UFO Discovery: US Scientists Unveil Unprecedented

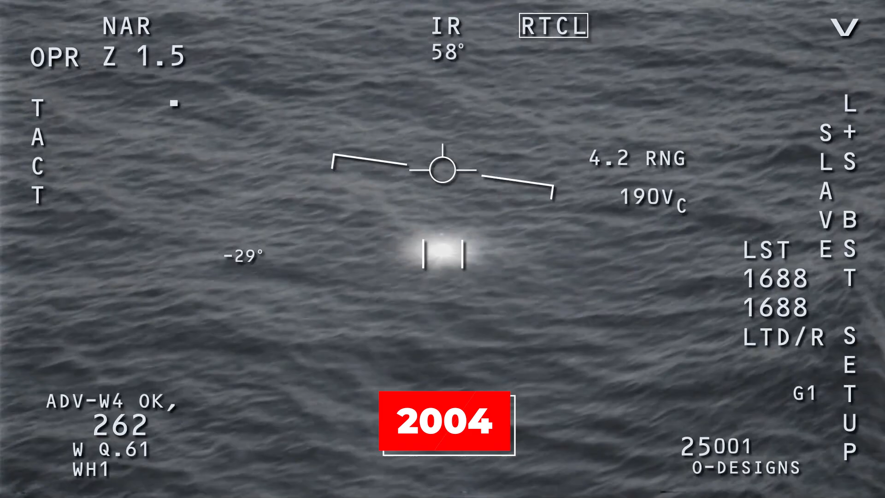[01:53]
to the 2004 USS Nimitz encounter, during which Navy pilots encountered an
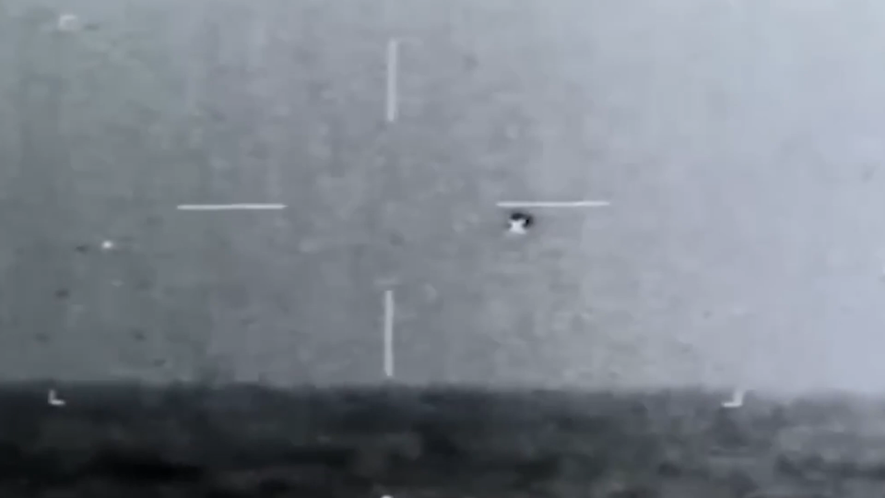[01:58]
unidentified flying object displaying advanced flight capabilities,